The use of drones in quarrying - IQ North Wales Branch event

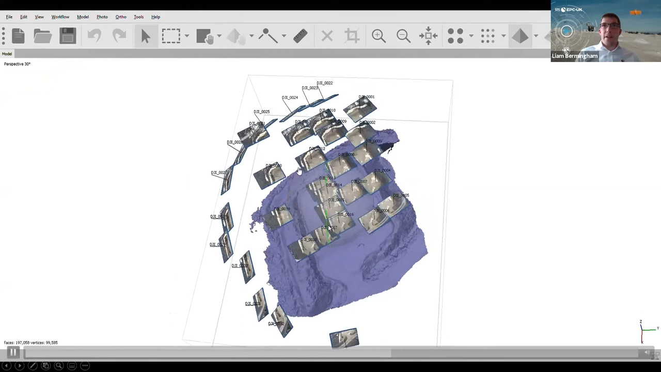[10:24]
Here you can see all the photos and positions of the photos taken of the three faces at approximately 45 degrees, and then the photos pointing directly down of the
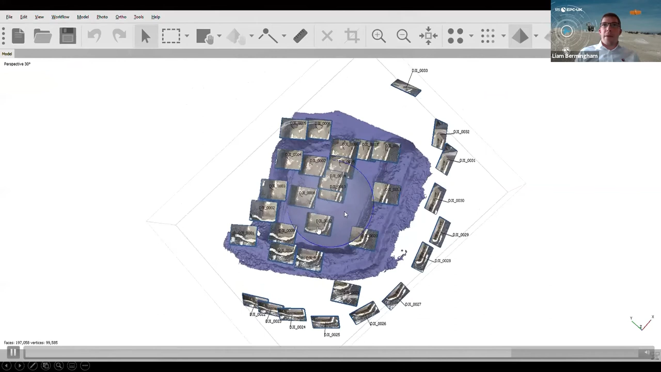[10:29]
bench and tower area and quarry floor area. Then we end up with a 3D model looking like this, with the textures printed onto the model as well. So as you can see, you've got a great amount of detail in the 3D model of anything that's occurring on the face. Not in this case, but in some cases you may find it'd be like a clay band present in the face or heavy bedding joints or planes dipping out of the face.
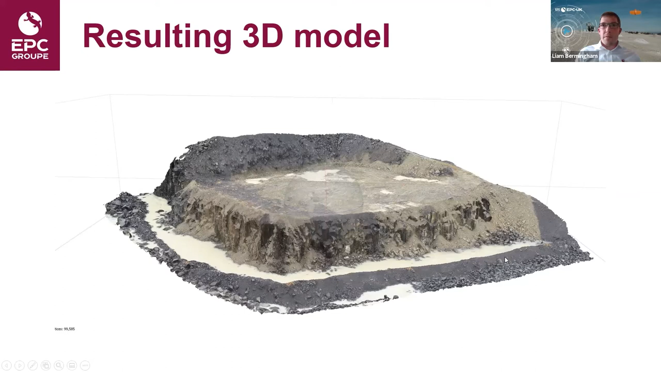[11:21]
Also another benefit we got here is that we're able to see a clear view of the toe area of the face and the floor in front of the face, whereas you imagine this toe bund in place around here might be a lot more difficult to get the laser to shoot in at the toe area. So as I mentioned before, we need to georeference the 3D model.
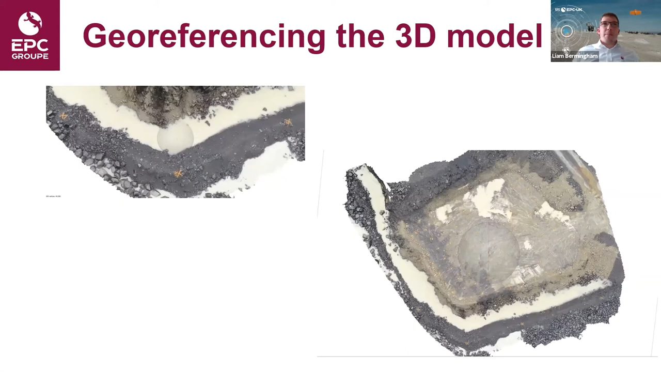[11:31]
So you can see here, these are our ground control points for this particular survey. So we've got four on the quarry floor, on the bund, and four on the bench.
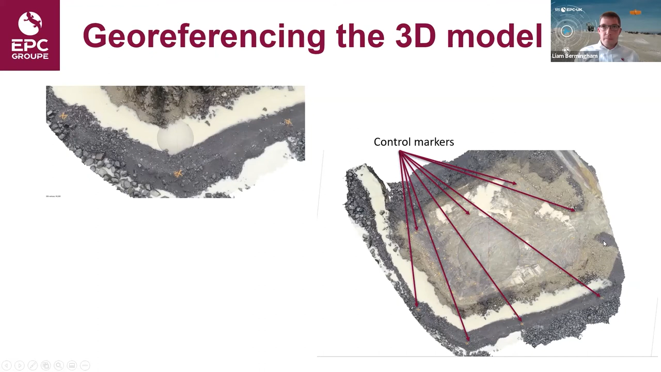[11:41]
So we've surveyed each of these points using the GPS, our TK survey.
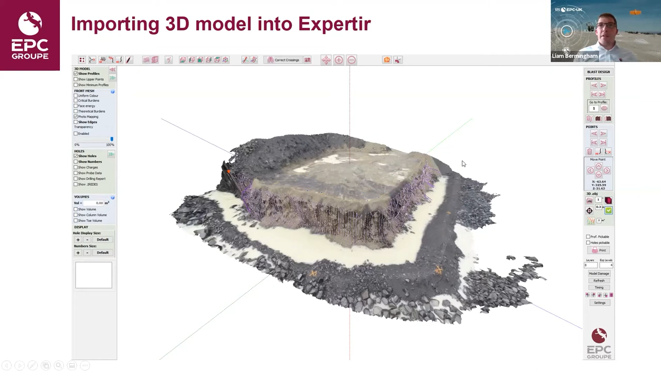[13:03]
And in this OBJ file contains three-dimensional objects which you see in front of yourselves. It also includes the 3D coordinates and texture maps as well, showing any geological conditions present on the face or in the area for the survey. Then we can then transform this 3D model in creating our 3D profiles,
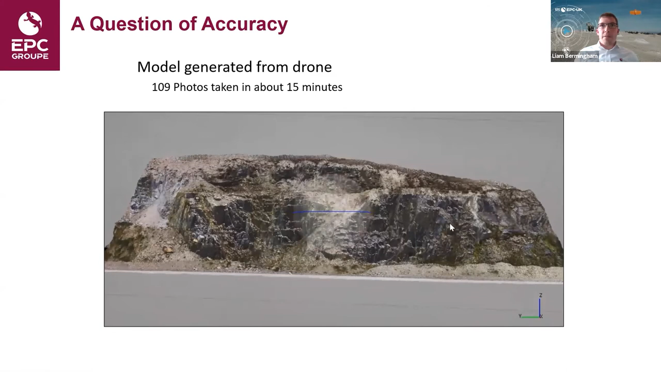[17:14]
It was taken in approximately 15 minutes.
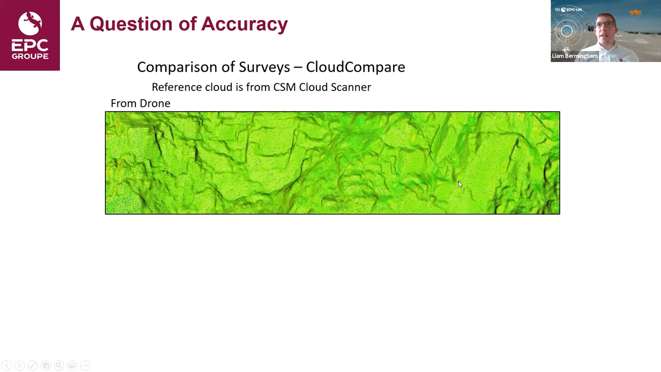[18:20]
As you can see here with the drone, a very good correlation with the cloud scanner. Now with a mobile phone, as you probably expect,
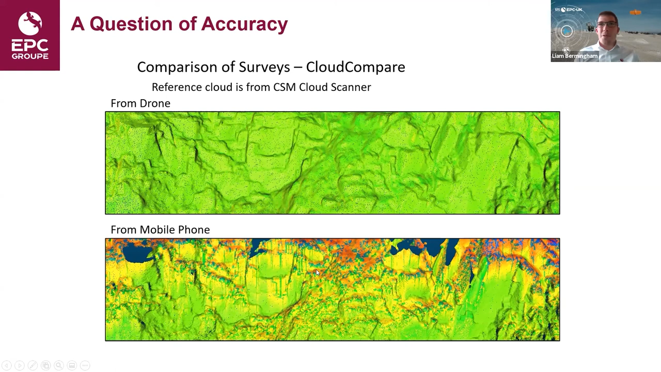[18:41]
there's some bad areas here, orange and red and some dark blue areas here, which shows there's gaps in the model where the mobile phone can capture these areas in more than one photograph. So let's have a look at the information, the data, the results.
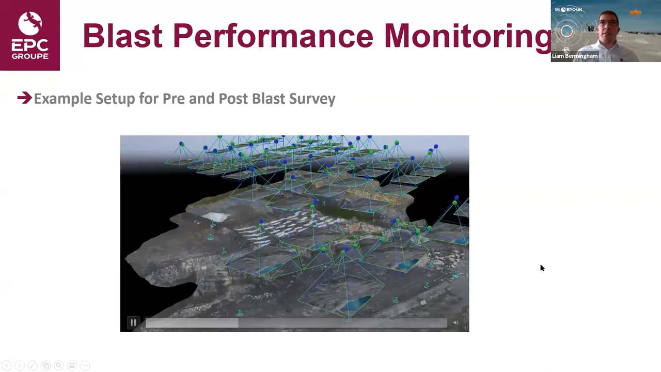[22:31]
You can also see the locations of all the photographs from the different drone positions for the model, looking down and looking at the face as well.
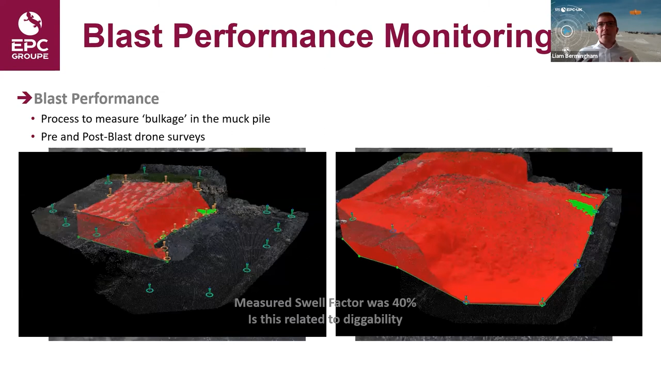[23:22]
By doing so, we're able to measure a swell factor of the muck power, so how much the volume has increased of the rock after it's been blasted. So in this particular case, volume has decreased by 40, approximately 40%.